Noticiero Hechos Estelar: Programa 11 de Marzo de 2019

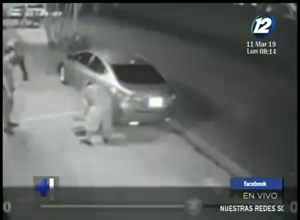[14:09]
Les contamos que en Santa Tecla, las cámaras de videovigilancia captaron a tres hombres aparentemente ebrios que quebraban los parabrisas de vehículos que se encontraban a su paso,